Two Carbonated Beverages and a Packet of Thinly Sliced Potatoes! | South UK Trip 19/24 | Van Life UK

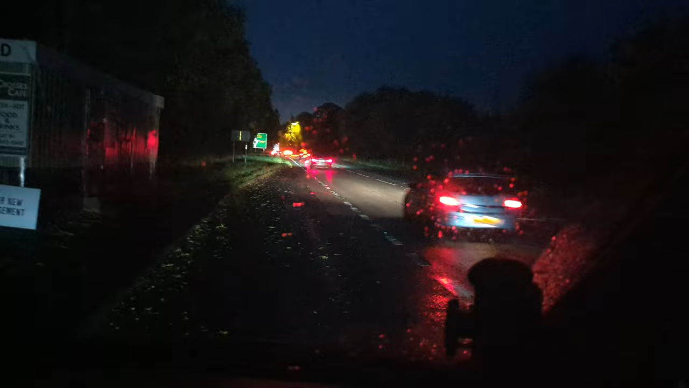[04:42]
Onto this motorway And Yeah After about two minutes I give up And just slap the Slap the indicator on left And Pulled over The next The next spot I could So yeah I'm gonna be hanging out here Until it's a bit later on at night And then Be heading north El Drifto on the grass